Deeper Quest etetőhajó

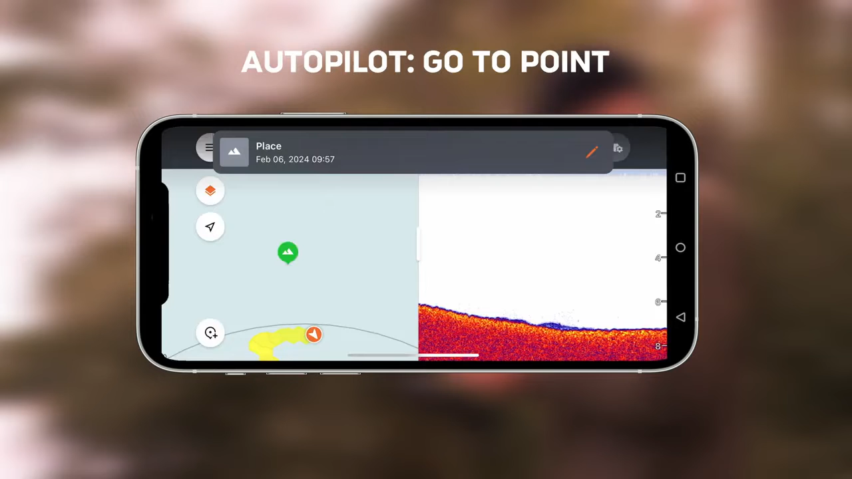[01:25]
First, Autopilot can navigate the bait boat to a marked point on the map.
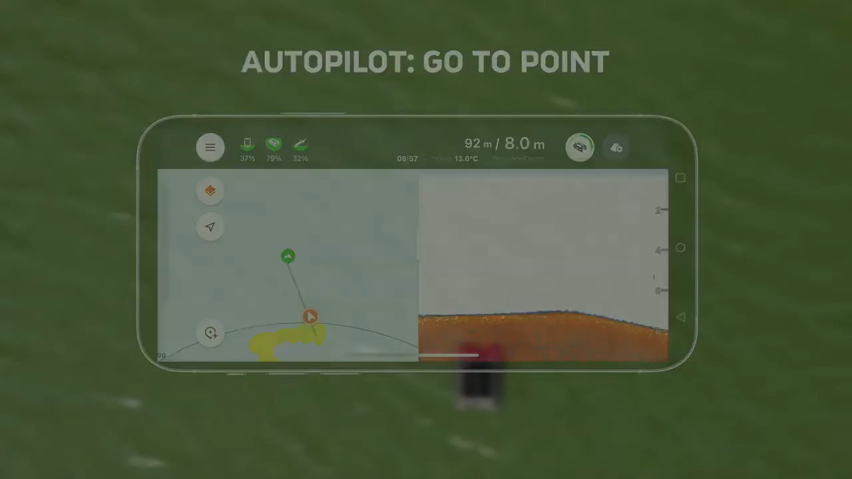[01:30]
The number of GPS points you can store is unlimited.
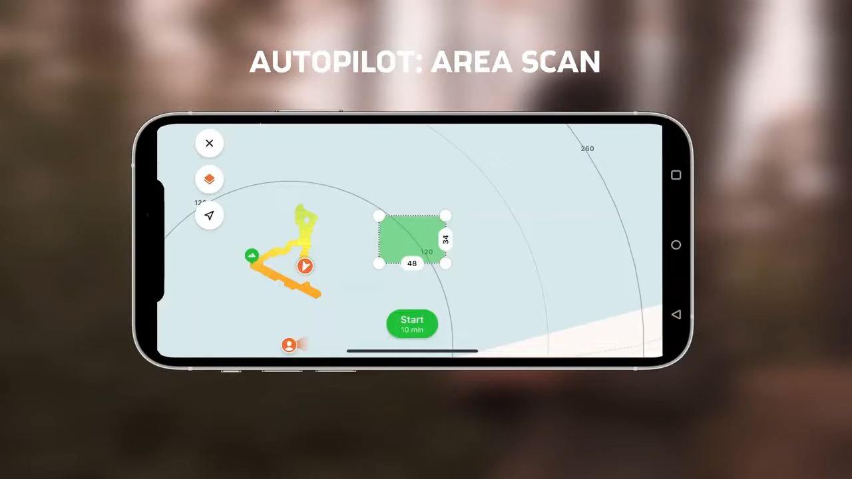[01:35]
In the Area Scan mode, you can draw a rectangle zone on an area of your choice and the bait boat will scan it for you,
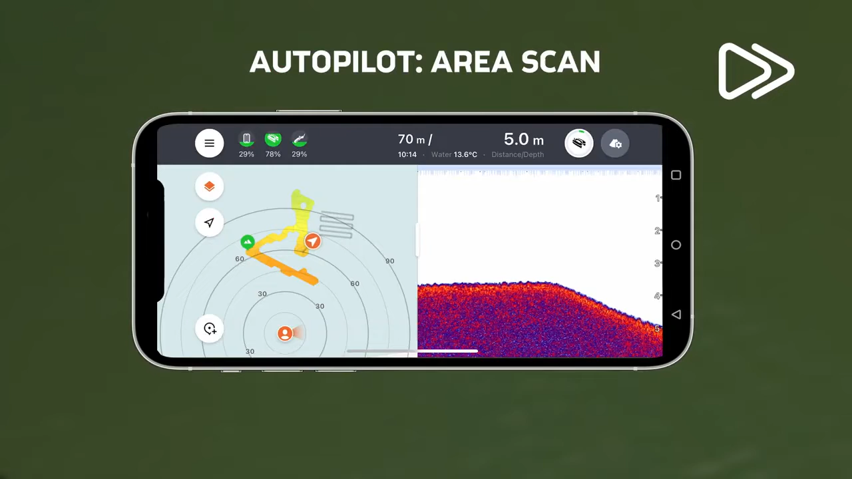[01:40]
On screen: depth 5.0 m, water 13.6°C
as well as produce its complete bathymetric map.